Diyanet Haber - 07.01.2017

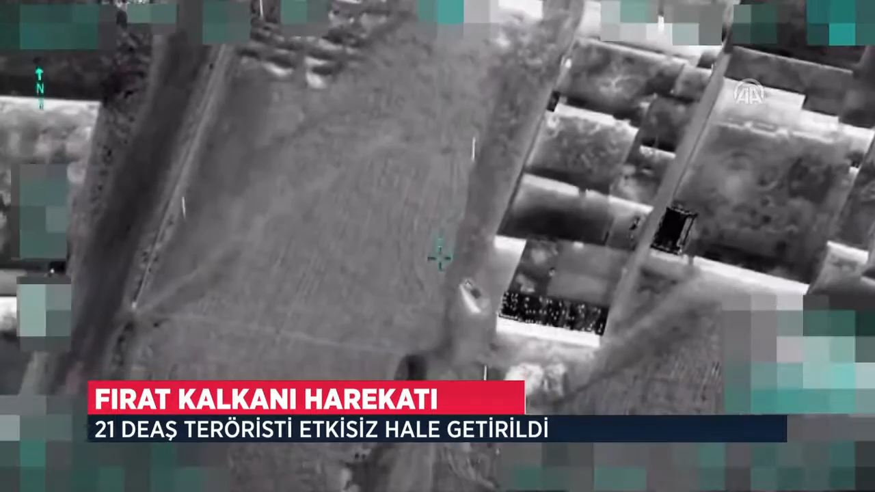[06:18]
Toplam 21 DAEŞ teröristi öldürüldü. Türk jetlerinin vurduğu DAEŞ hedeflerinin görüntüleri de paylaşıldı.
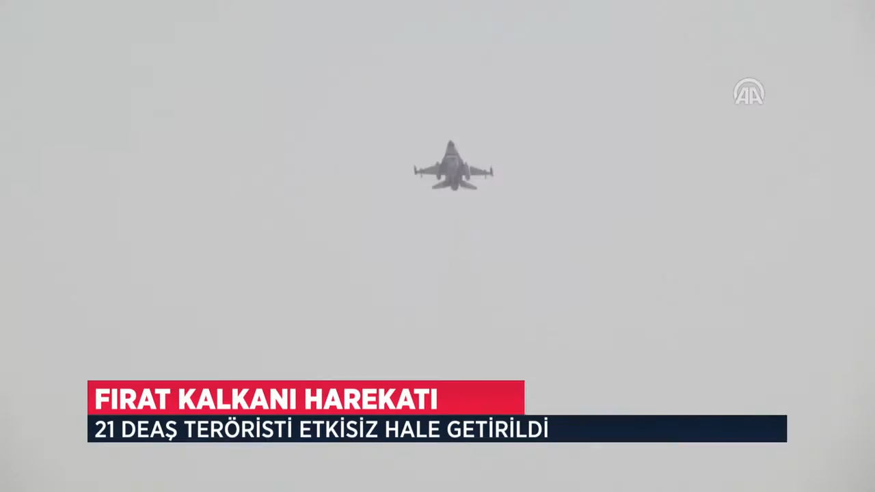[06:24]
Ayrıca fırtına obüsleri ve tank ve roket atışlarıyla DAEŞ'in kullandığı barınma yerleri,
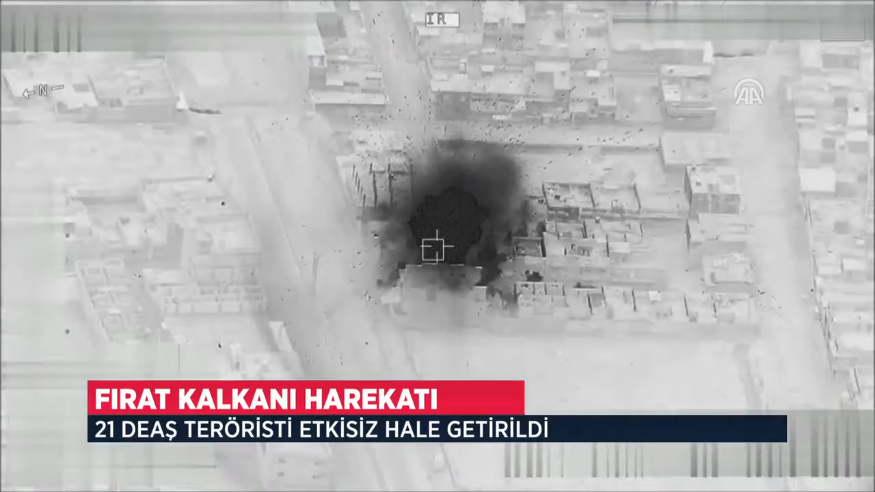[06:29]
savunma mevzileri, komuta kontrol tesisleri ve silahlı araçları imha edildi.
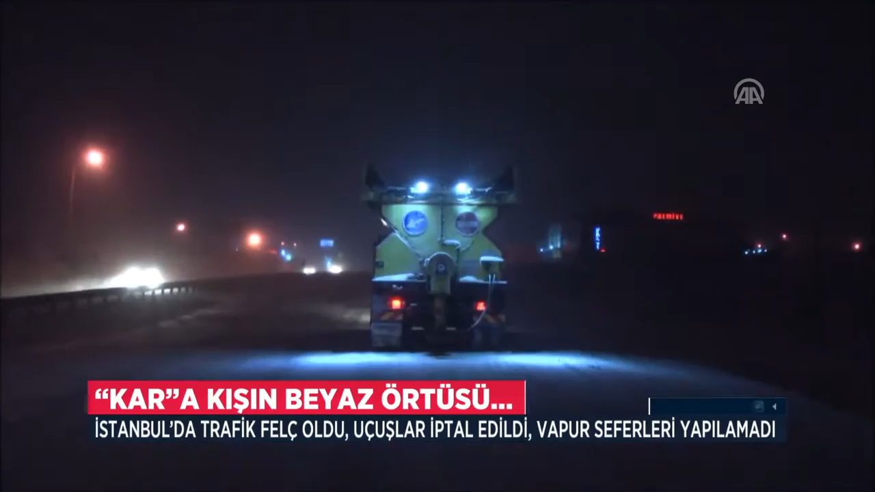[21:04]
Bazı noktalarda trafik tamamen durdu. Zincirsiz ve kış lastiği olmayan araçlar yollarda kaldı.